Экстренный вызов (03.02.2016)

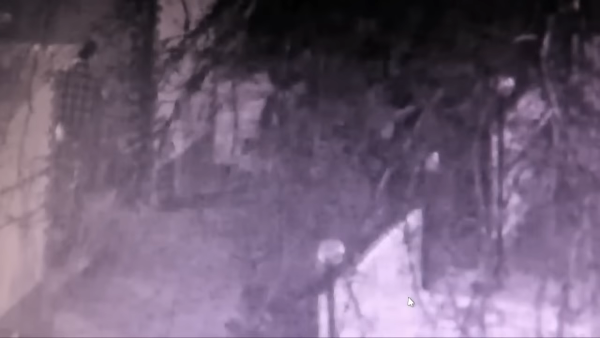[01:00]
Здесь же на улице Оскарова сотрудники полиции предотвратили крупную драку.
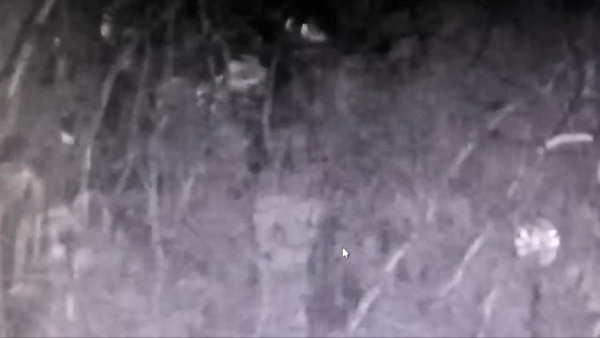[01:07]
В ходе наблюдения через видеокамеры за обстановкой в городе, они обнаружили группу дерущихся молодых людей.
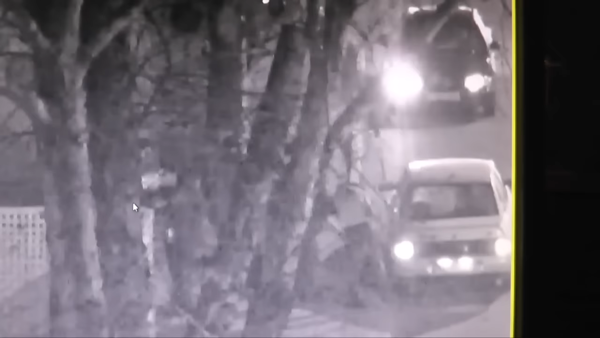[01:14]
На место происшествия были отправлены несколько патрульных экипажей.
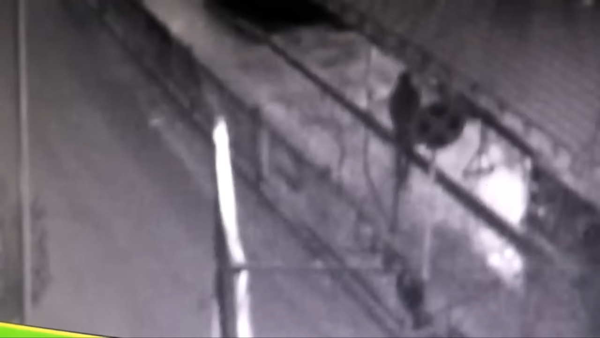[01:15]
При виде полицейских участники драки стали разбегаться.
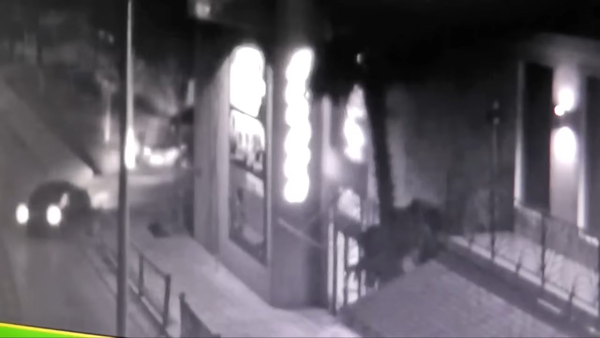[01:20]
Полицейские кинулись им вслед. Присоединился к сотрудникам правопорядка и операторам нашей съемочной группы.